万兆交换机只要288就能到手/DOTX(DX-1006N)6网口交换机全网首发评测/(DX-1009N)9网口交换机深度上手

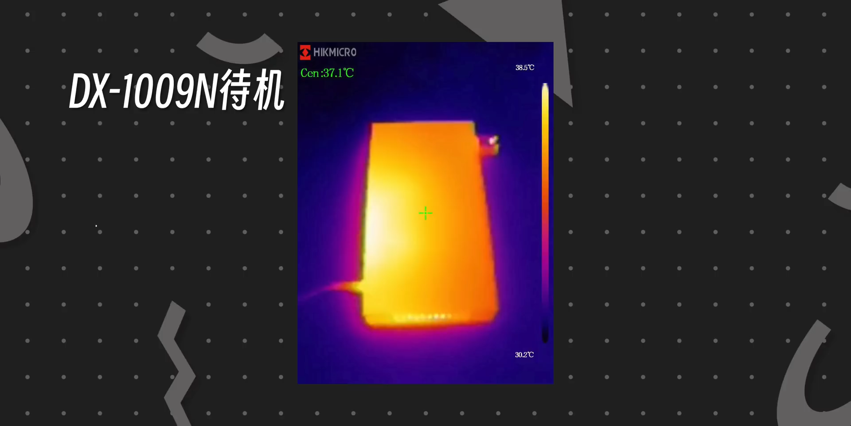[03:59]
On screen: scale top 38.5°C, scale bottom 30.2°C
5W左右由于这几颗芯片的功耗都非常的低发热也非常的少那么摸起来其实就比我们的体温稍微高一点这两天深圳非常热基本室外温度在35度左右室内可能也在278度
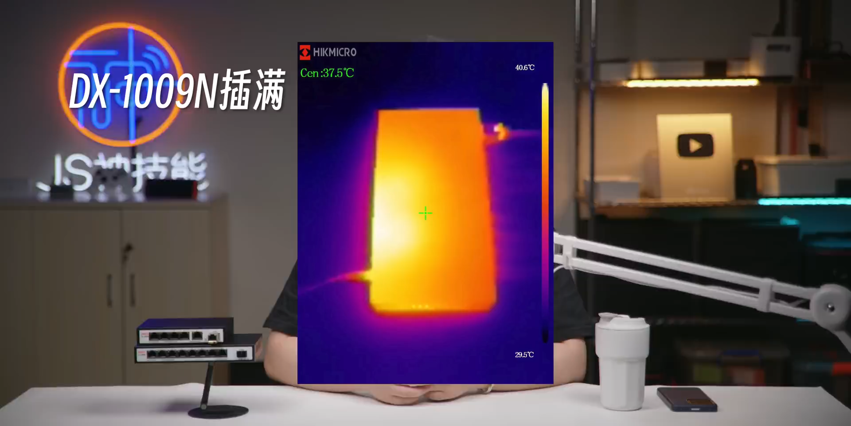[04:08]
On screen: spot 37.5°C, scale top 40.6°C, scale bottom 29.5°C
在满负荷运转测试的时候摸起来也会稍微只是有一点点的热而已而且体积又比较小你把它放到小一点的弱电箱是完全没有问题的
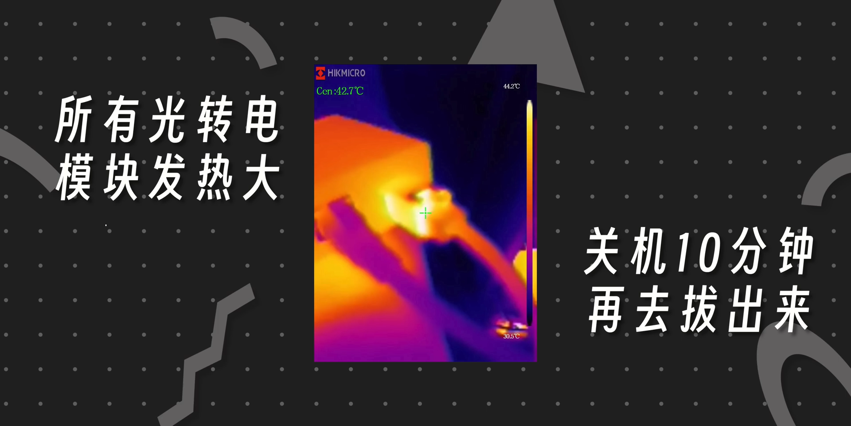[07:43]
On screen: spot 42.7°C
相信很多小伙伴都应该知道那大家一定要留神千万千万不要被烫伤那别的什么都不说就光这个价格和包括这个配置在目前来说